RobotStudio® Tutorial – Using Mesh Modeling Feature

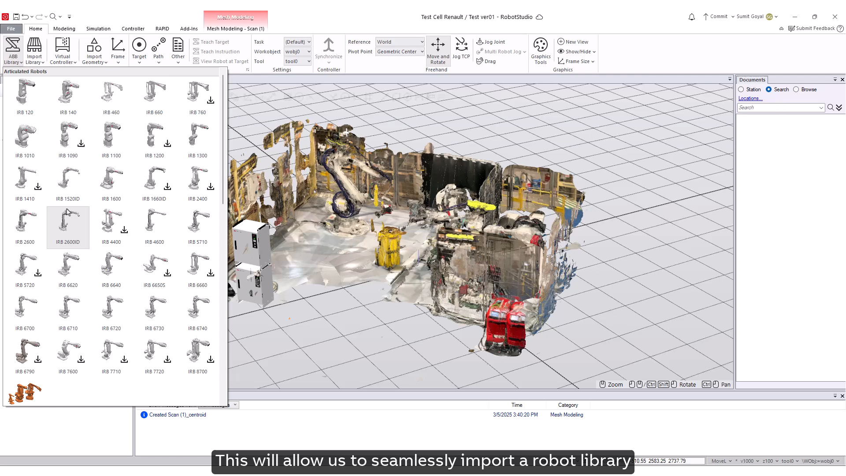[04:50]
robot library and accurately position it relative to the created frame
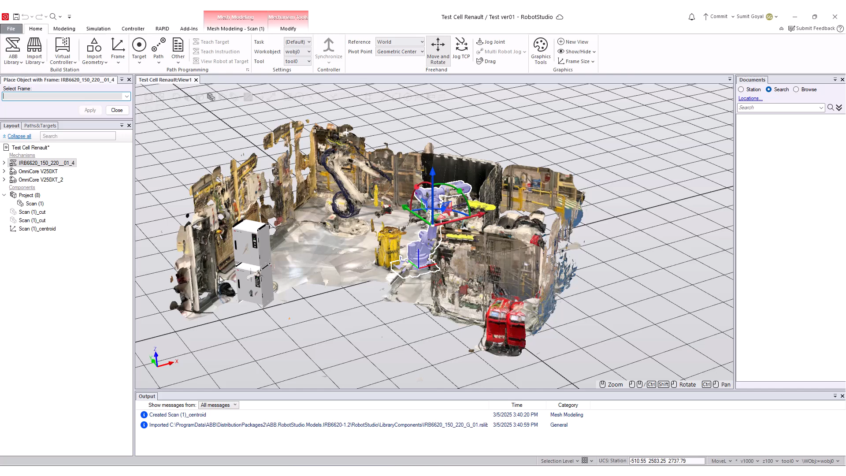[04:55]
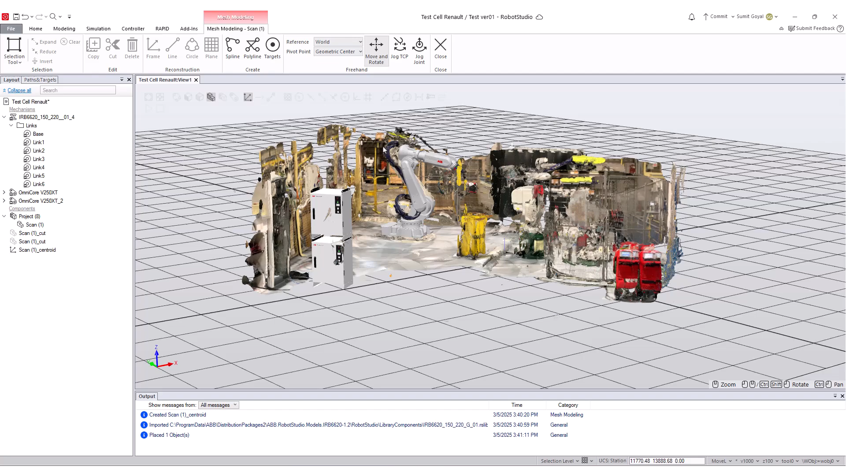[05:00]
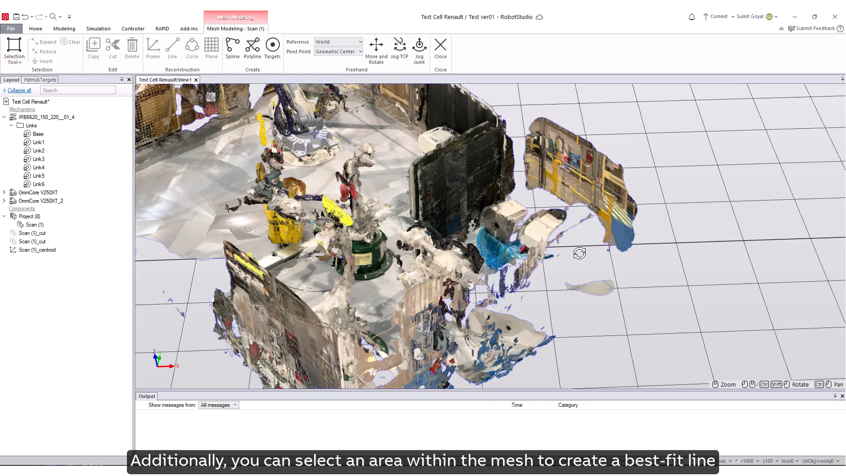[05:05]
additionally you can select an area within the mesh to create a best fit line best fit circle
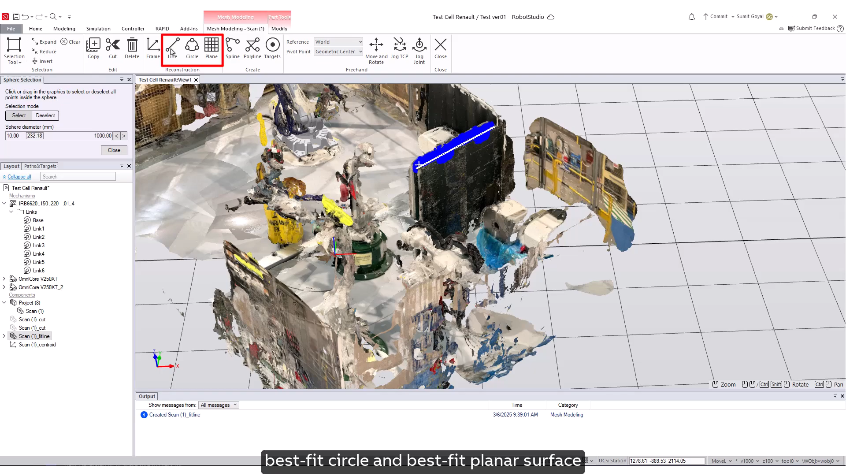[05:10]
and best fit planar surface which can subsequently be used to develop models for simulation
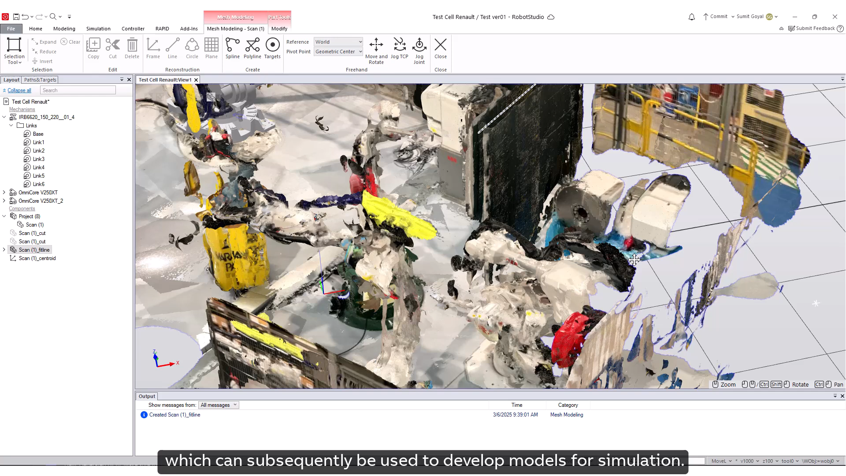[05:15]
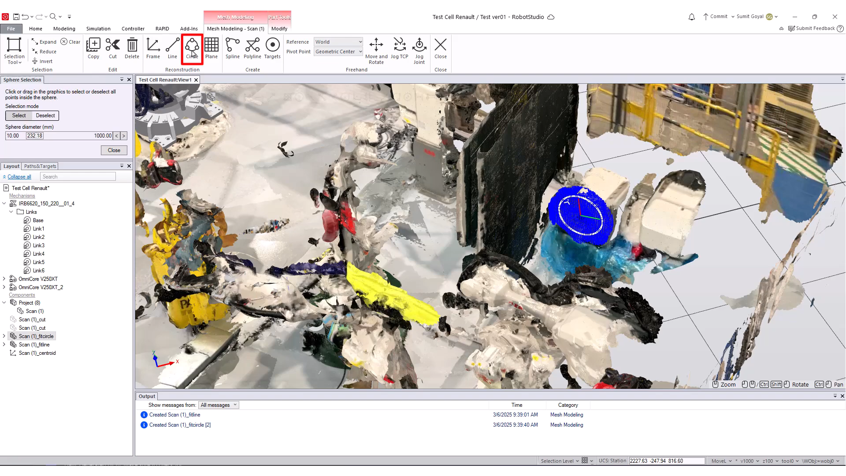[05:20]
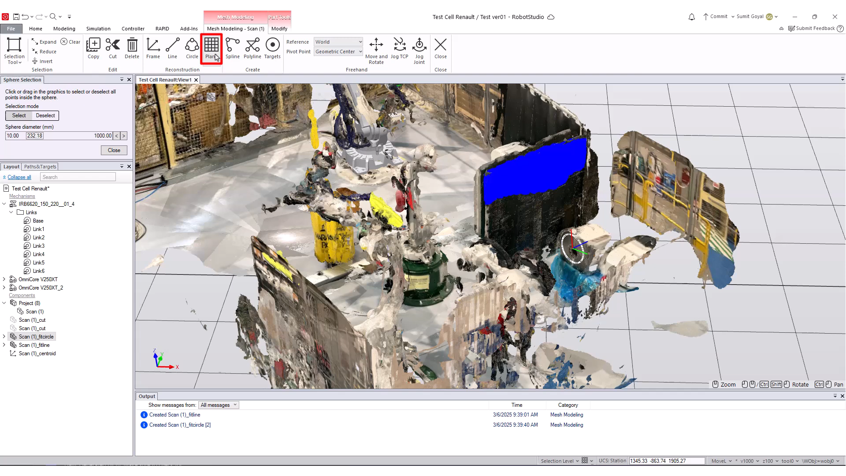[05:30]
this demonstrates the ease of utilizing the reconstruction functions
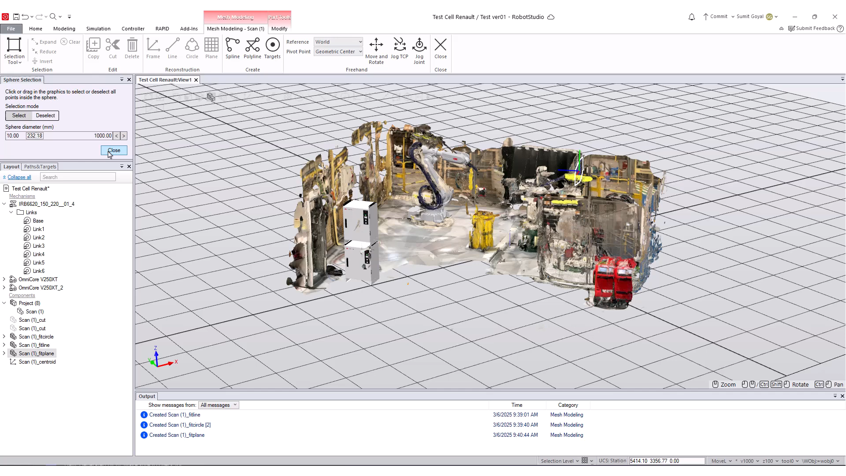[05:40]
this demonstrates the ease of utilizing the reconstruction functions this means that from a 3d scan we can't determine its shape or its dimensions such as length height or width
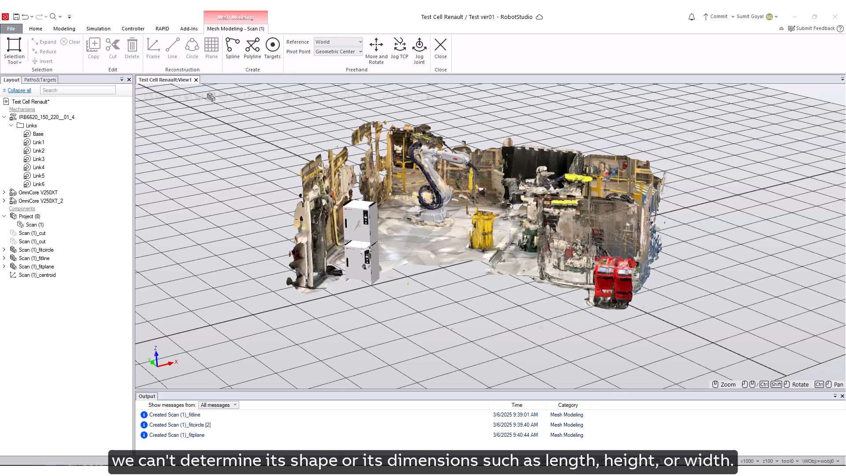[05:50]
to address this the reconstruction and
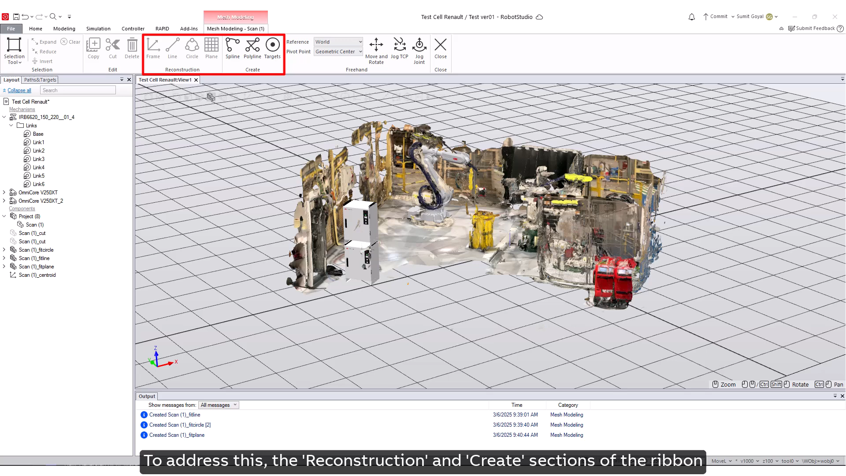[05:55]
create sections of the ribbon are designed to help you reconstruct geometries from a mesh or create curves that snap to the mesh surface
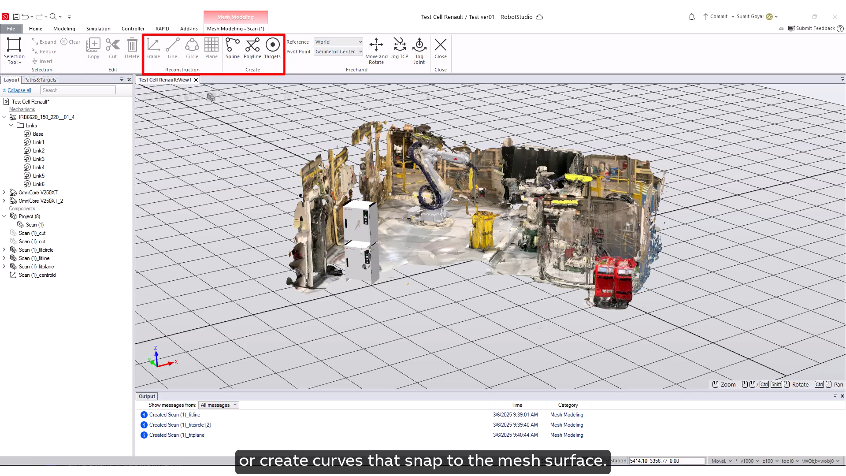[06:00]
let's explore the create section where you can craft splines polylines and targets
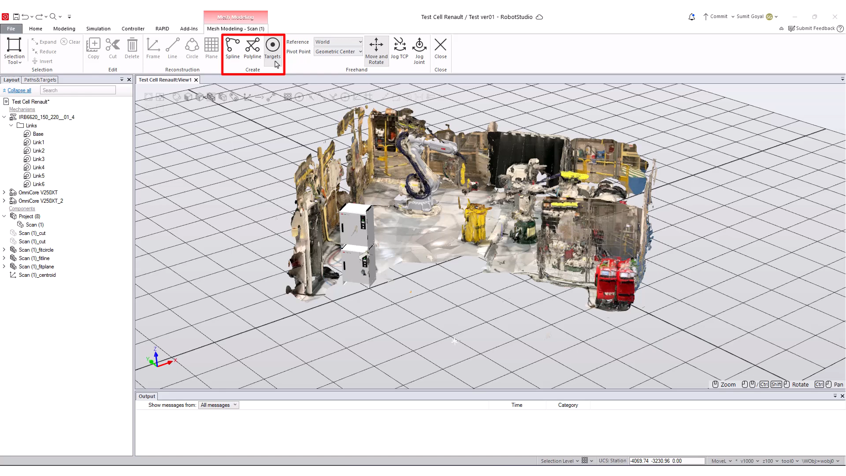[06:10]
splines are perfect for generating smooth flowing curves making them ideal for designs requiring seamless transitions let's begin by